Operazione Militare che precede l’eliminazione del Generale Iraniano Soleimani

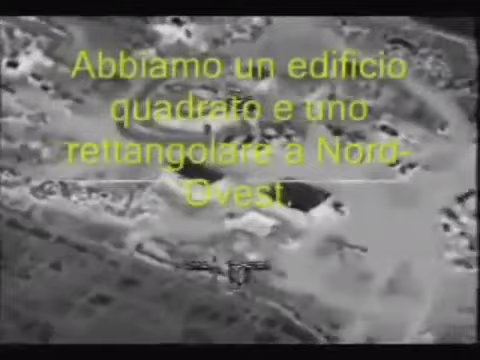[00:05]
We have a square building and a rectangle building to the northwest.
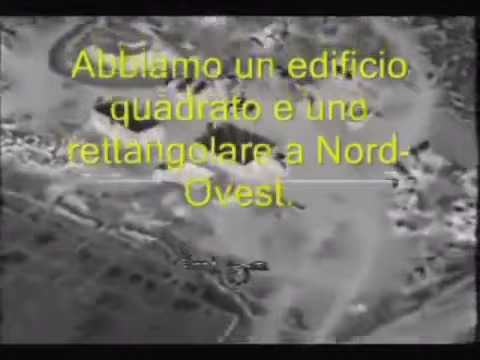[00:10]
And on the big square building, there's a square rectangular holding pot next to it.
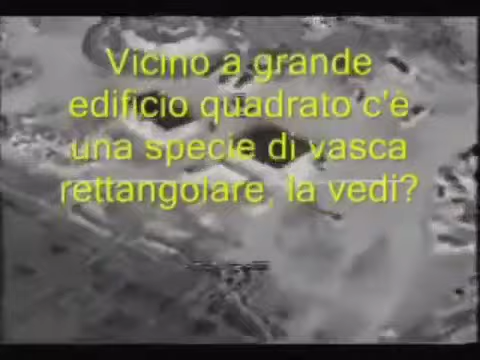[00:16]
Do you see that? Yes, just west of it. It's on the west side. I have time to air guides.
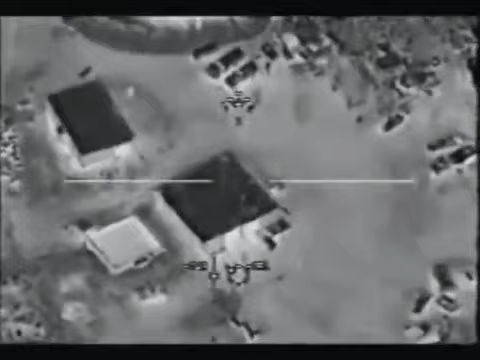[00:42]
This is the mosque. Do not engage the mosque.
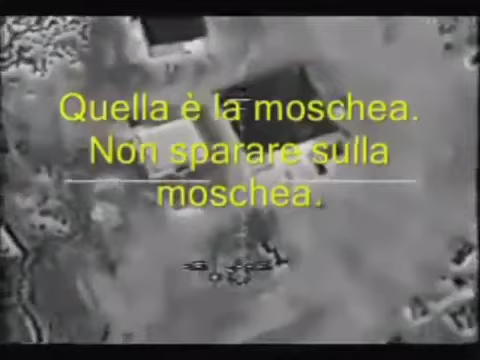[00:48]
Roger. The square building is the mosque. Direct angle. Direct angle.
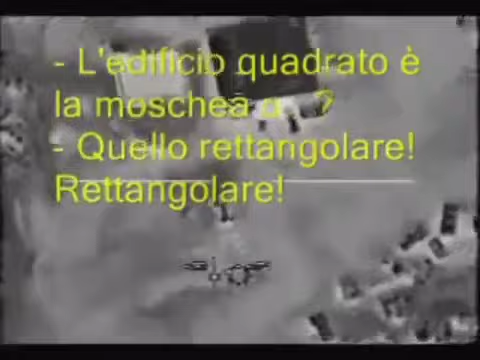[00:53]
The building is the mosque. Roger, ma'am. Let's go. Roll it in. Okay, in front of the mosque, there's three vehicles oriented east-west. Do you see those?
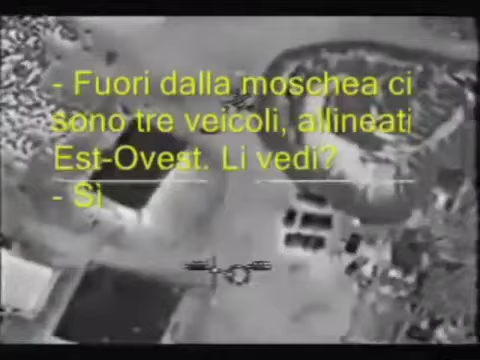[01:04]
Yes. We do. Got a vehicle moving out. One of the vehicles is moving right now. Now, you are clear to engage it. Right there. We're good. Clear to engage. Stand by. Do not engage.
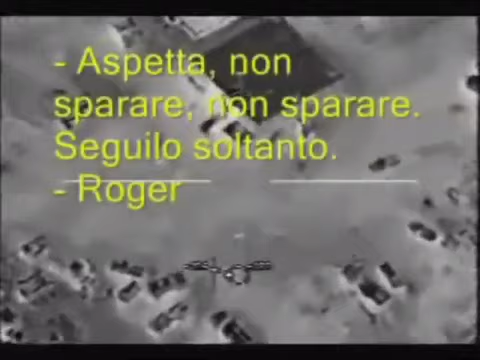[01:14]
Do not engage. Just monitor. Roger.
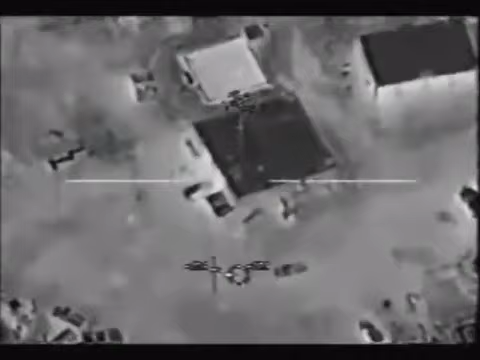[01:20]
Okay, channel A-scade. Get them figured up to our channel B. Elevation. One, you are now clear to engage the moving vehicle. New nominal. Cleared. Cleared. Any personnel around you see.
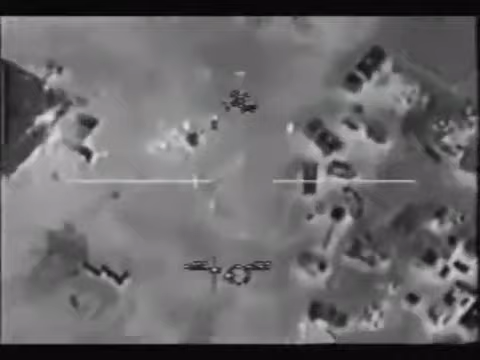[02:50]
Flare's way. Flare's way. Flare's way. Flare's. No drone long. Clare. Continue engaging. Continue engaging. Get that first.
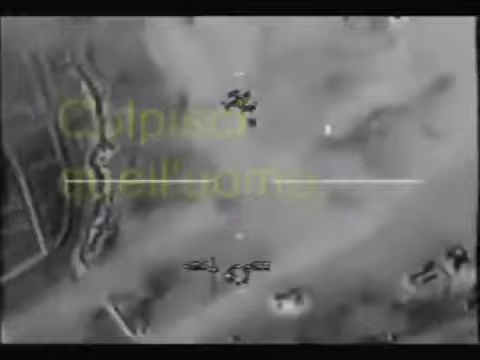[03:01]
Stop the flare. Stop the flare.
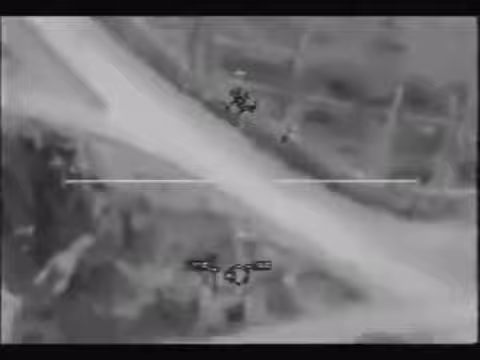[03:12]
Alright, that's the correct jump for giving 10 seconds. Roger. Go! Go ahead! He went down to the ground.
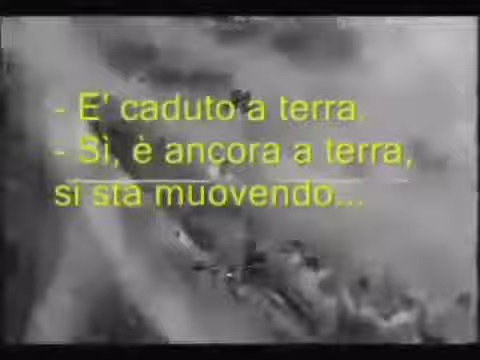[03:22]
Yeah, he just dove on the ground. He's moving ahead.
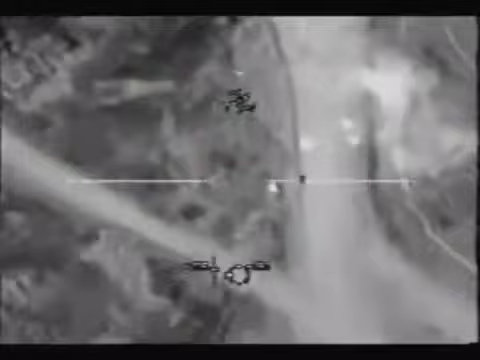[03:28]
He's loaded. He's loaded. Moving back to the vehicles, personnel.
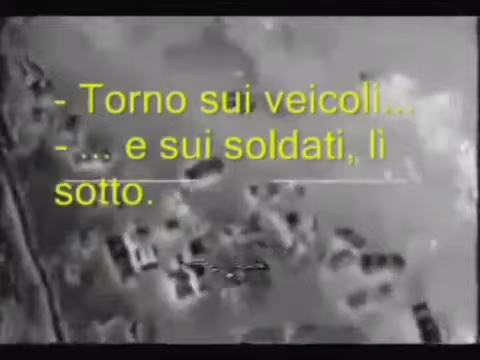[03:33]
Yeah, the personnel right there. Go ahead!
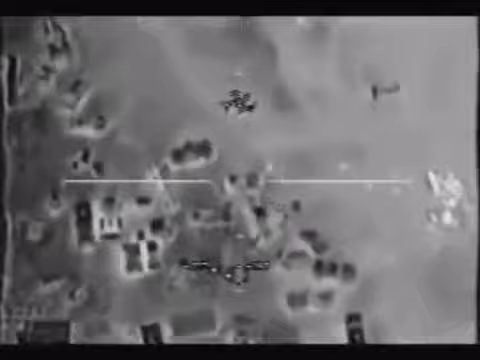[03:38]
Go ahead!
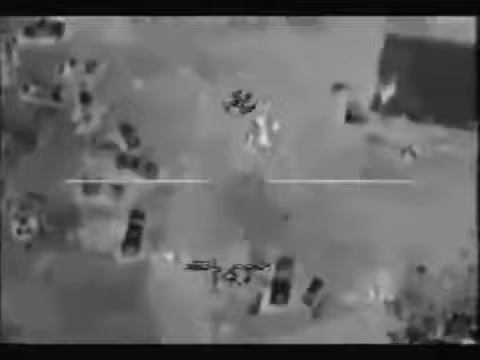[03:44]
There's no more. Go ahead! Go ahead! Watch that Moss over there, dude.
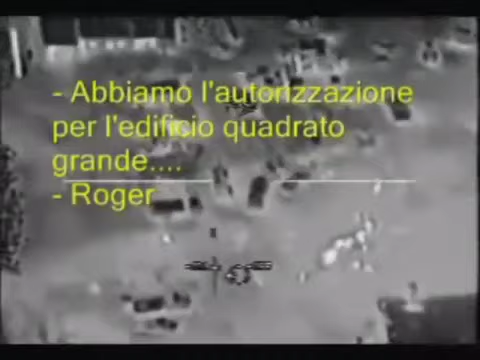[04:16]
You're cleared on the big square building. Go ahead, level it.